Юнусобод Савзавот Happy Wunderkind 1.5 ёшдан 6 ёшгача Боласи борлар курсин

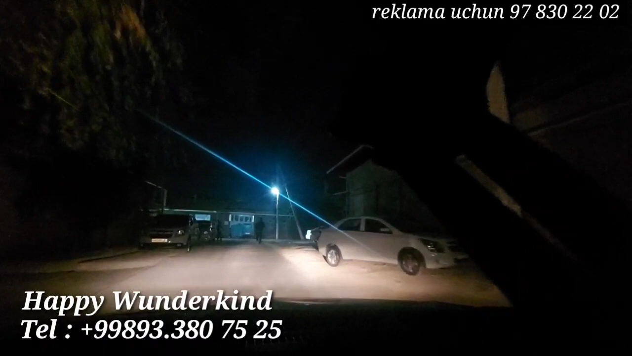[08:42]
Sizlar adashib 1 km deb aytibormi? 700 metr ham chiqmaydi, deyapti. Bu ortadan 20-30 metr. Shu magazinlardan burulamiz. Mana magazin chap qo'lda magazin, shundan o'ngga burulamiz shu yerda.
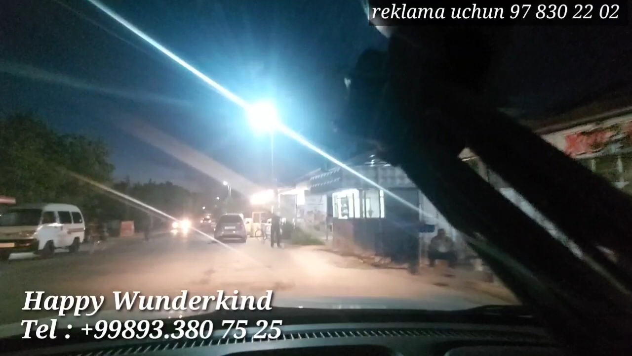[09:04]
Mana shu ikkita taraflama magazin ko'chada. Shundoqini o'ngga kiramiz, ya'ni orqaga, orqamdagi ko'cha kiramiz. Mana qaytib ketish ko'rsatayman. Nima demoqchiman, bu Toshkent shahariga juda ham yaqin hudud, Sabzavot mahallasi, Yunusobodda yashaydiganlar yaxshi bilishadi. Men 1 km gapirgandim, lekin joy egalari 700 metr ham chiqmaydi deyishdi, shunga ko'chasini bir video qilib qo'yib ko'rsatib qo'yaman, endi qorong'i bo'lsa ham ko'rsatib qo'yaman.